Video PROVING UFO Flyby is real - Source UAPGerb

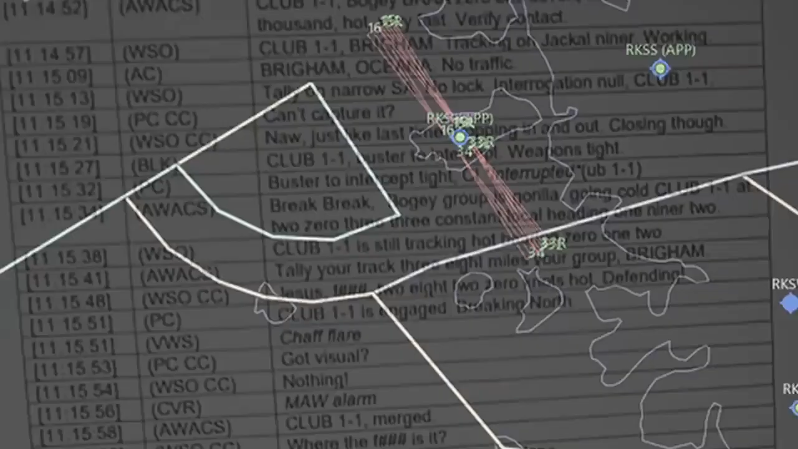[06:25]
bogey gets so close that from blk's point of view both con